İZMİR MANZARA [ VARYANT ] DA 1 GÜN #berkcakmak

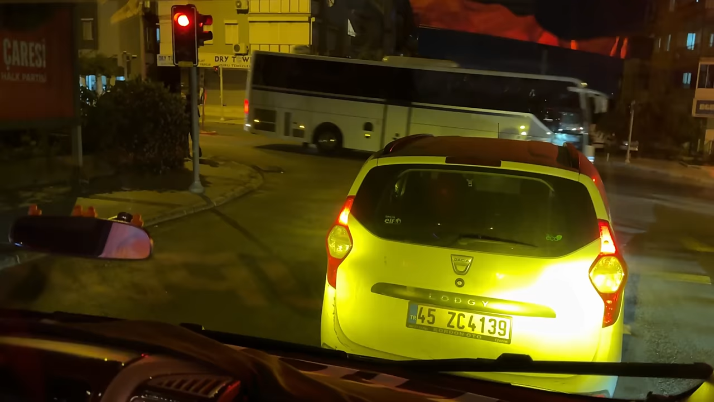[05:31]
Arkadaşlar buradan da gelen kardeşler abiler olursa da kusura bakmayın. Çok talihsiz olaylar yaşadık. Uyan uyan. Daha yeşil yanmadan kornaya basan. Ya ben... hayır yeşil yandı abi ya.